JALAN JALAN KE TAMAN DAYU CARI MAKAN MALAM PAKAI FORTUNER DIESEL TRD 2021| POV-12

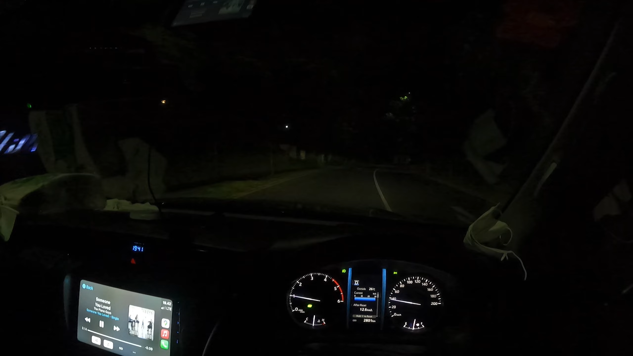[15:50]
disini tuh kayak lebih ini nggak tau ya ini dia tuh ada perumahan-perumahan tapi masih sepi gitu loh guys perumahannya mungkin ya jadi di jalan tuh kayak masak sepi-sepi banget gitu guys mungkin bisa dibilang orang-orang itu punya rumah disini untuk vila gitu ya jadi mereka cuma dateng itu mungkin Sabtu Minggu aja kayak gitu guys oh iya nanti minggu depan ya 2-3 minggu lagi lah aku bakal kasih tau kalian vila ku aku punya vila di pacet kalau temen-temen tau dan itu banyak kejadian-kejadian yang agak